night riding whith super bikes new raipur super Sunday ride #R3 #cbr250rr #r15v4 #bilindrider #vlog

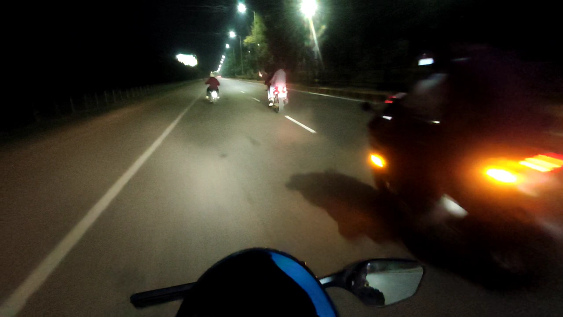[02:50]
ओ भाई खतरनाक बिल्ली होने वाली आज तो। भाई तू ट्राई मत कर, पहले गाड़ी कंट्रोल करना सीख ले।